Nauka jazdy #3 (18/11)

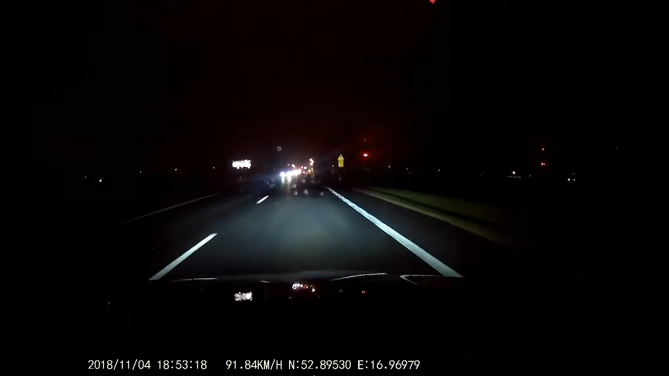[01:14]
Jadę sobie tutaj drogą krajową do Poznania, zbliżam się do skrzyżowania sygnalizacją świetlną i za chwilę minę znak ograniczeń 70 km na godzinę. Przed chwilą był. No więc posłusznie zwalniam do tych siedemdziesięciu kilku kilometrów na godzinę. Patrzę zielone świat, ops, nie, już nie. Pomarańczowe się zapaliło, więc hamuję i zatrzymuję się grzecznie przed czerwonym.
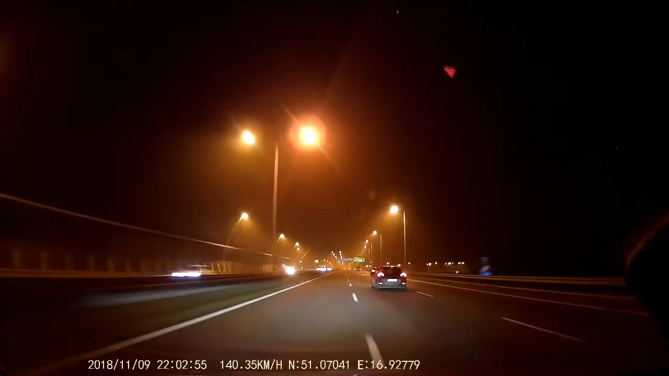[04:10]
Jadę sobie otóż autostradową obwodnicą Wrocławia, wyprzedzam samochód, zjeżdżam na środkowy pas i tu nagle patrzę, gość mi zajeżdża, bo też wyjeżdża na środkowy pas. Czy się zdenerwowałem? Ani trochę, dlatego że ja mogłem spokojnie wrócić na lewy pas bez zmniejszenia prędkości. Natomiast on, gdyby chciał poczekać, aż ja przejadę, musiałby mocno zwaniać przed tym samochodem, który właśnie wyprzedzał.
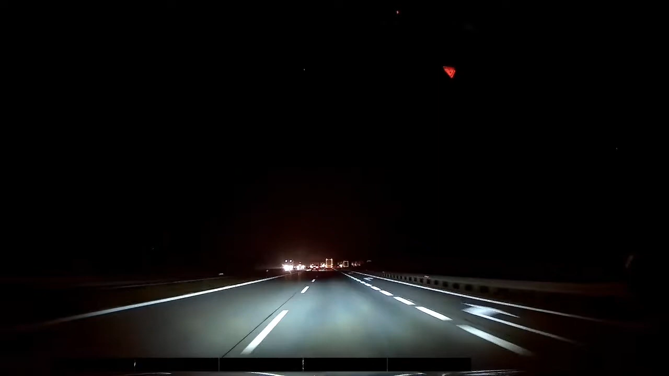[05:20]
Tego samochodu Czelaku już nie puściłem. Dlaczego? Dlatego, że z kolei, jakbym chciał puścić ten drugi samochód, ja bym musiał mocno zwolnić przed tą ciężarówką, a on był jeszcze dosyć daleko, jechał też znacznie szybciej niż można było jechać na tym odcinku, więc pomyślałem sobie, wyprzedzę tę ciężarówkę, on najwyżej będzie musiał zwolnić do przepisowej prędkości obowiązującej na tym odcinku autostrady i potem wyprzedzi mnie.